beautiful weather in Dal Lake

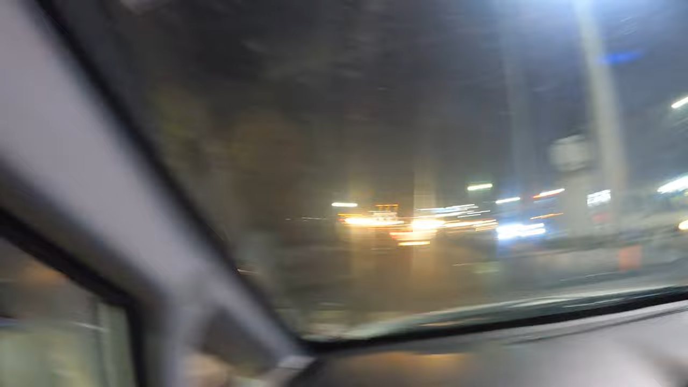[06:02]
यह पूरा रात के टाइम का शिरिनगर का नजारा है तो वैसे तो हमारा होटल दूसरी साइड है तो मैंने वह वह गाई बाद डल लेग वटा सा दिखाते लाओ क्योंकि दिन में तो फिर आएंगे अभी रात में देखते हैं डल लेग कैसी दिखती
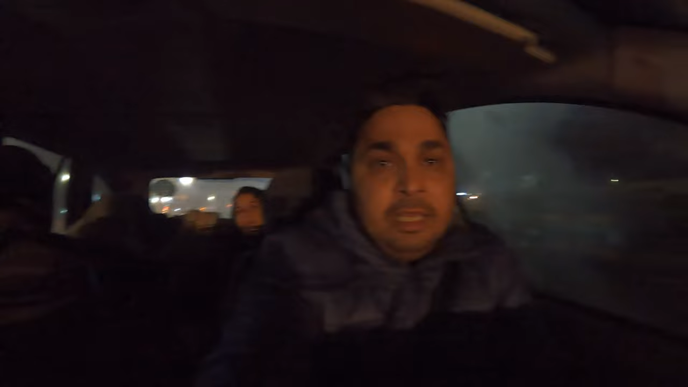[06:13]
है तो शिरिनगर बहुत जल्दी मेरी हाल से यहां पर नाइट काफी जल्दी हो जाती है साथ ही बजी अभी साधे साथ
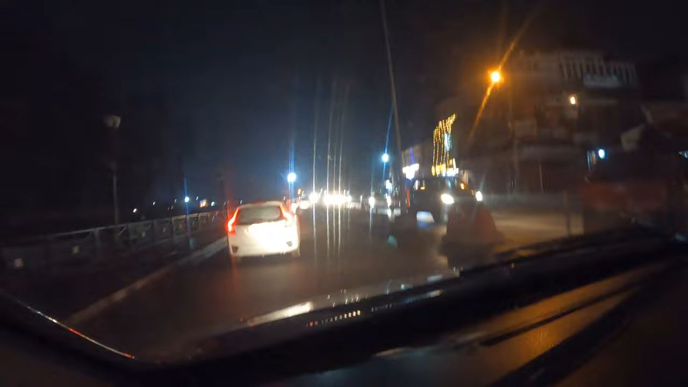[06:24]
है और आधी से ज्यादा मार्केट बंद हो चुकि ठंड भी बहुत है अब हम आपको दिखाएंगे नाइट में डल लेक के नजारे